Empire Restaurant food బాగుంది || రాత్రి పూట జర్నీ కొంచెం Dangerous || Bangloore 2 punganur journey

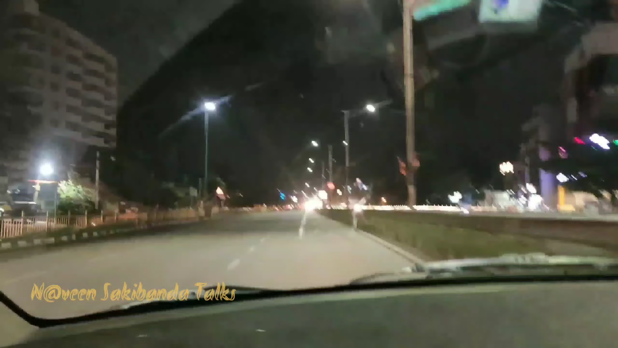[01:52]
The way through a tunnel is big.
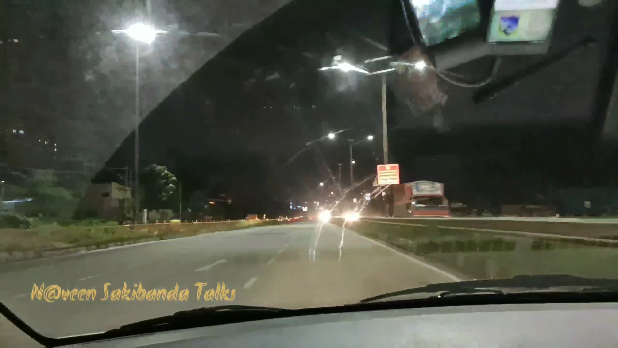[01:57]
So this is 10 to 15 meters to the track.
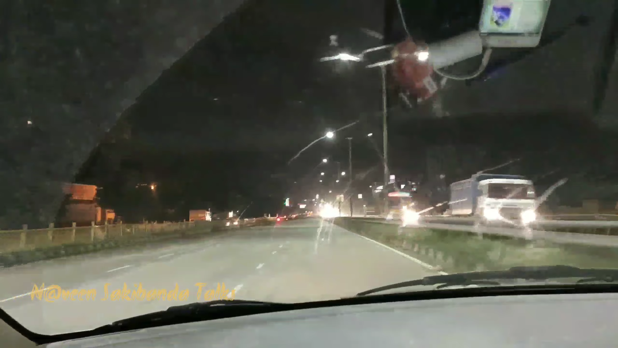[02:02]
But it is a tunnel you can see. That is the way through a tunnel. That is a major point.
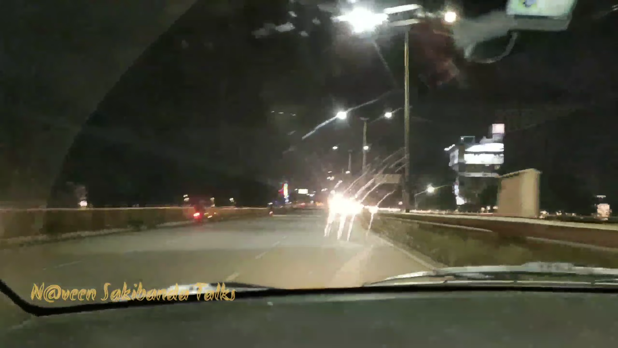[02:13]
Left low building is good, it is a catered community, so now we have a toll gate. Toll gate is a money page, so let's jump.
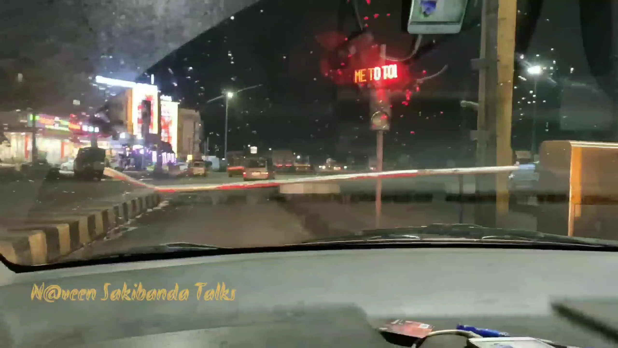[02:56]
Now we have the red signal here we go to the green body But, I want to take a long time.
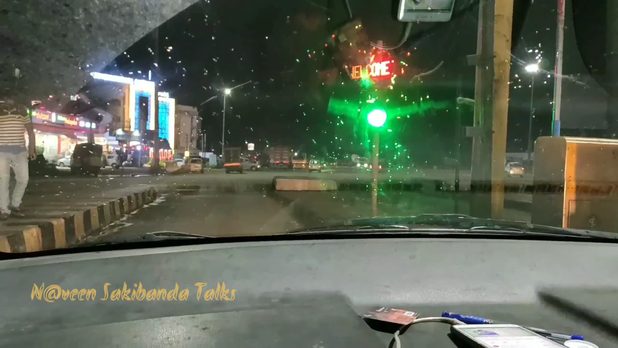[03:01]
If you are looking for the road, I will go left to the road and see a lot of hotels.
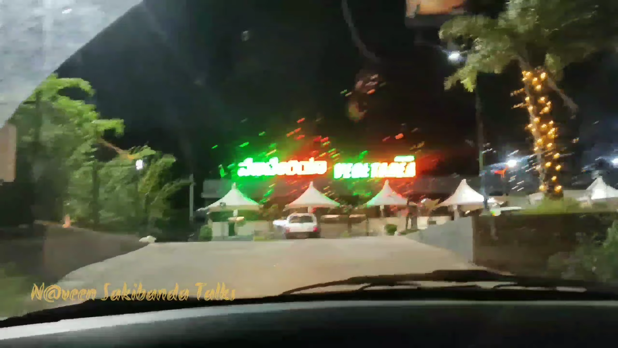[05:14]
Finally, we are looking for Empire Restoration. Wow! The scenery is very cool.
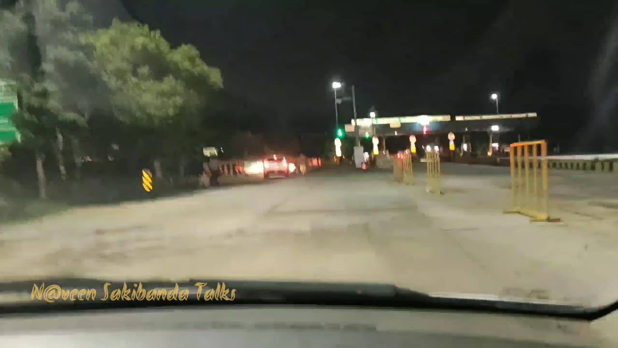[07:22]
Yes, it's the next time to the next time. so that's the first one so you can drive at 80-90 speed so this is the Waddupalli route we go to the left and go to the Pungunor route
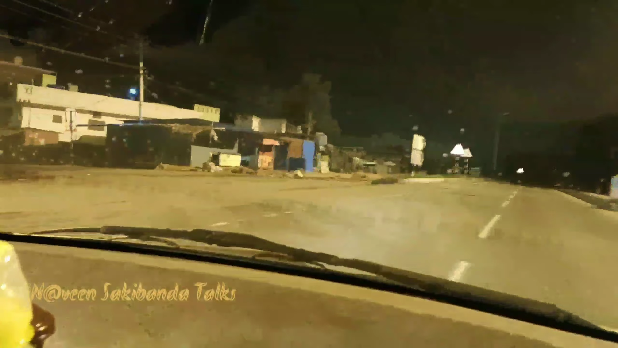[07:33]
we start at the start of the road we go to the speed breakers I don't know how to change the speed breakers so in Pungunor Jariya, there is a 20-25 speed breakers so you've been able to change the road I don't do any traffic back to another road so you can drive the bus to the east but I do not
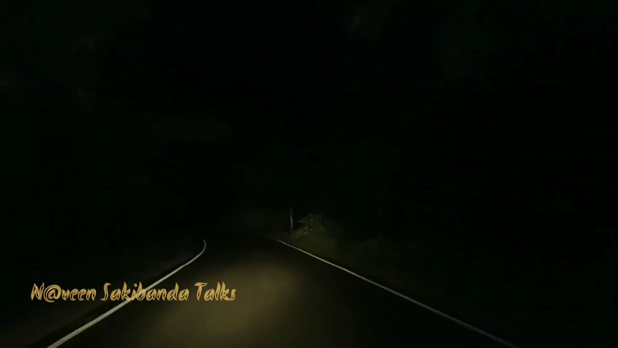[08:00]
want to change the road so if I have any neighborhood in Bangalore I do not want to change the road so I will be moved from the right to the right so we have to帰れる
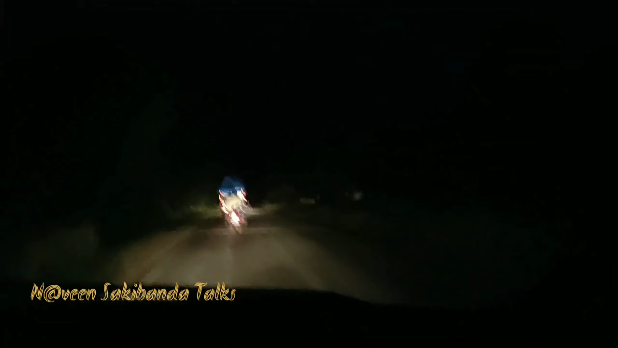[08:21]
The road will be a little bit more than I used to. So this road will be a little bit more than I used to.